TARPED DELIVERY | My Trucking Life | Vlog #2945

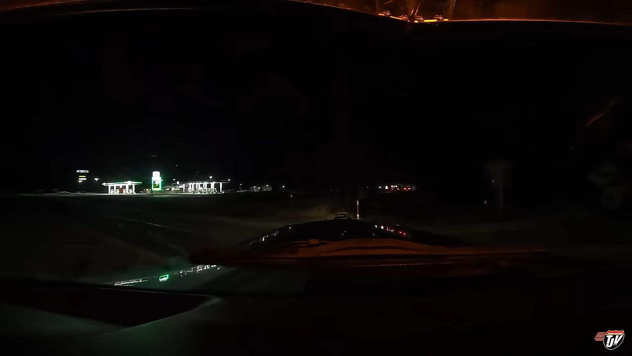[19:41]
Road for 30 kilometers. Not Swan River, Manitoba. Swan River, Minnesota. Both have a Swan River. According to my card and my app, this is where the cheapest fuel is I can get on my route today.
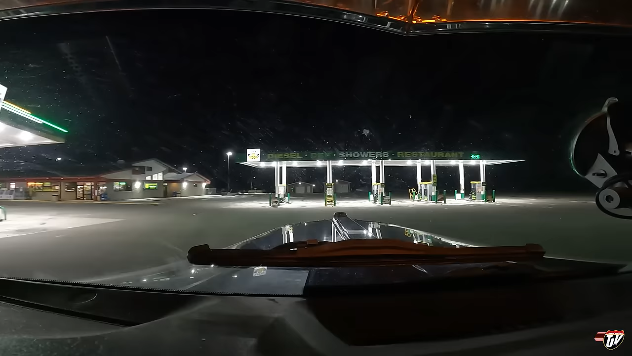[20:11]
I don't need much, so I'll just top off the tank so that I can make it up to Kenora and back down to Brainerd tomorrow.
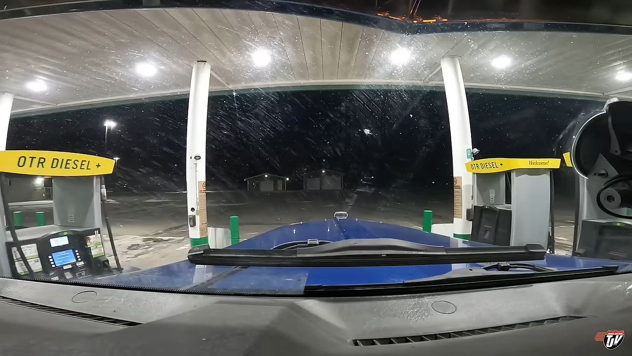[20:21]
I've also got to deal with my, washer fluid on my driver wiper.
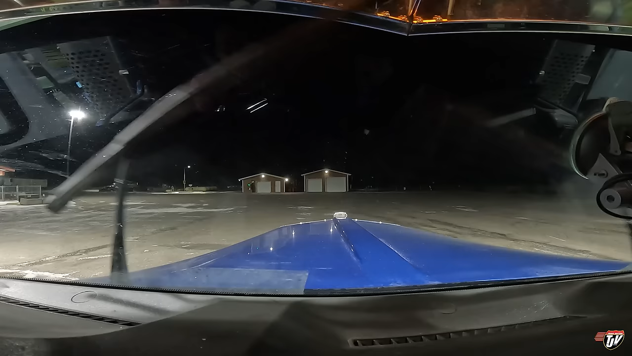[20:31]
I have winter fluid in there, but it looks like the driver's side is frozen over. It's not spraying. So I gotta figure out what's going on there and fix that.
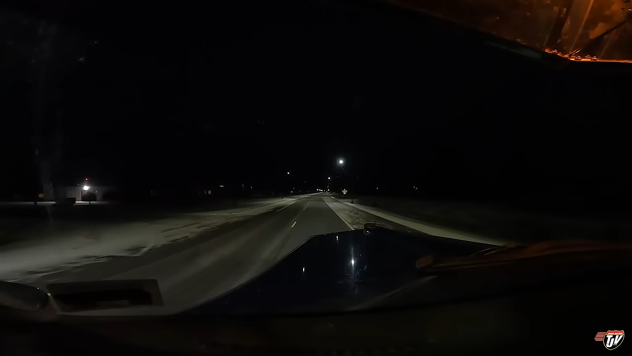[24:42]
Right across the border from Rainy River, Ontario. Where there is no toll on the bridge crossing into Canada. I just want to point out that I really don't like tolls. Don't know if you've gathered this or not, but in case you haven't, now you know. 100 meters, turn right on International Drive, NN72. That's a massive Trump sign right there. Apparently this town really likes Trump. That was huge. It was just off in the dark. They should light that up.
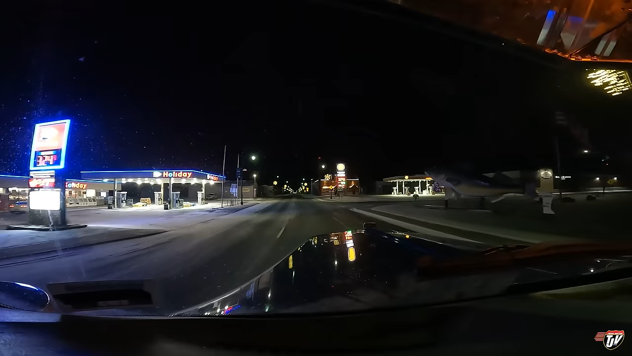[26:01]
My GoPro doesn't do the best in low light, but it's the best option I have for a dash camera.